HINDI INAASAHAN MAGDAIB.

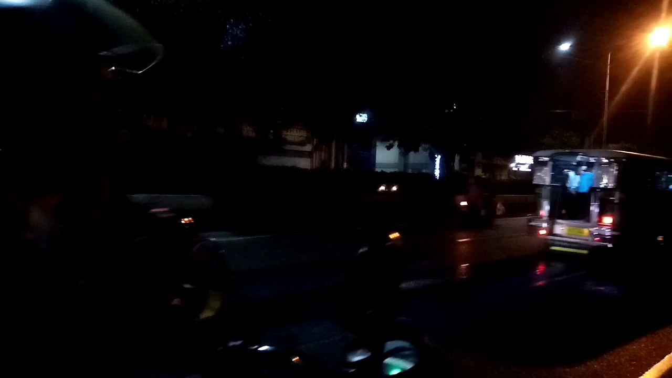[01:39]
Hindi lang ako, nakita ko na siya. Ah, nauna siyang ano, sumimplang?